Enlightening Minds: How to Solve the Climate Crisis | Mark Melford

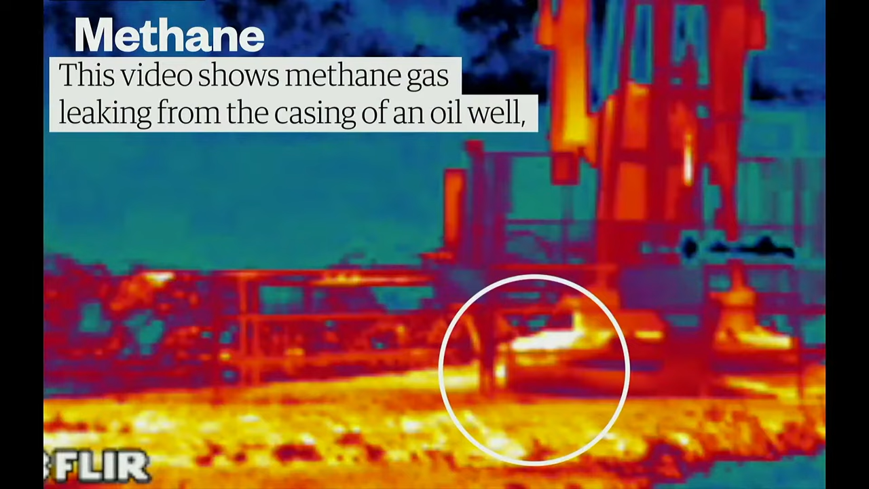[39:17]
And here you can see it escaping at the base of this oil well, essentially just because the oil well is imperfectly maintained.